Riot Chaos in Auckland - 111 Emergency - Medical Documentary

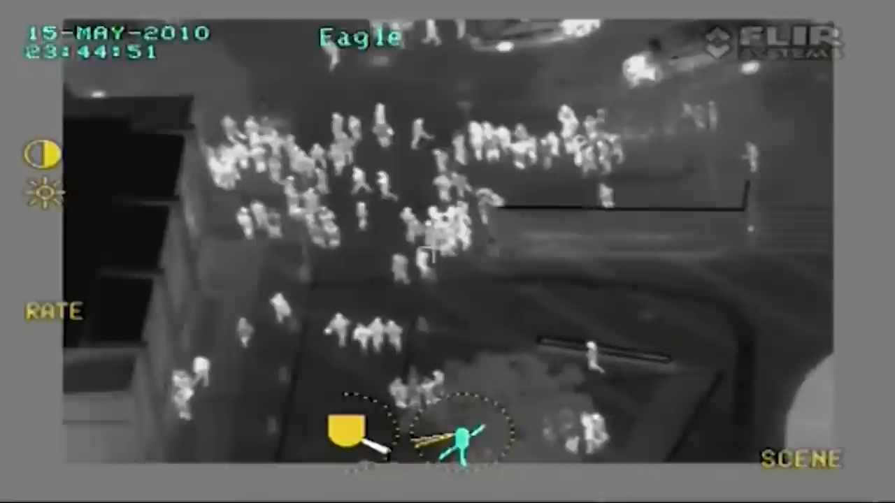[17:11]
Doesn't look like there's fights breaking out or anything major at the moment, but there's plenty of people around. Roger. Tom, 30th Street. Go ahead. Yeah, it seems they've all calmed down now.
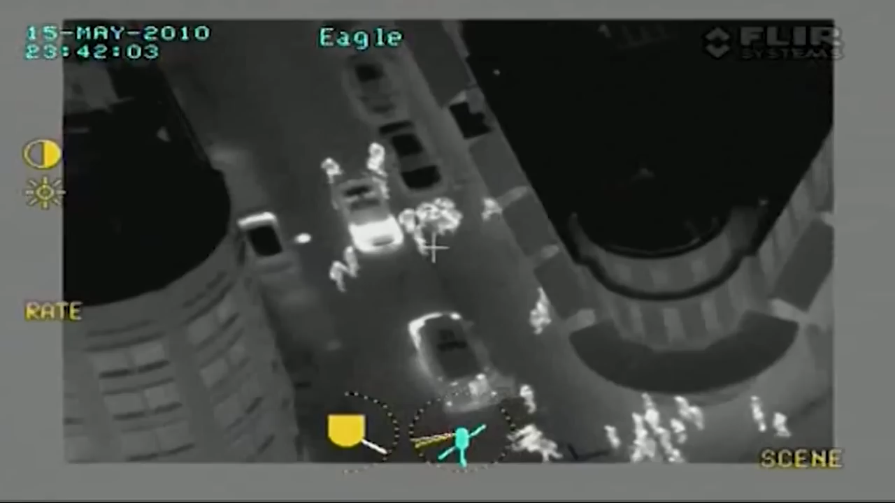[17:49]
We've seen a stab into the lounge bar, which is spread out.
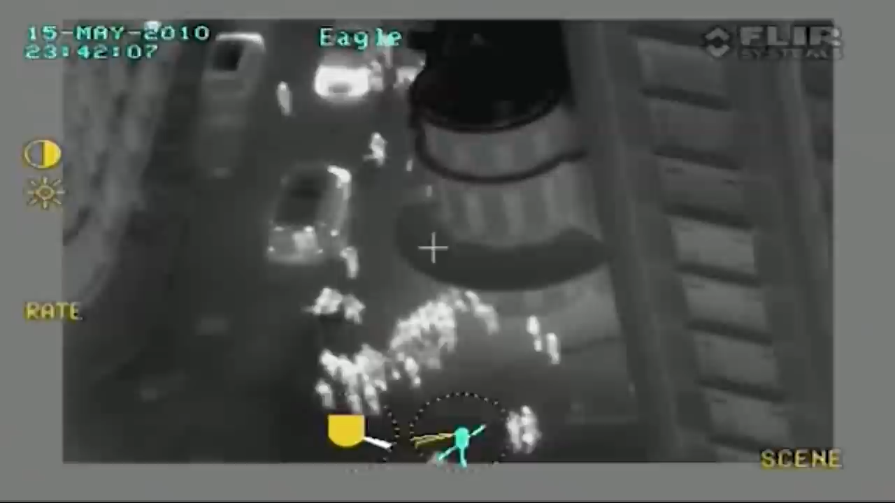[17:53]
Several officers have been punched. We've got two lines, one keeping Freiburg Square, the other one covering Courthouse Lane.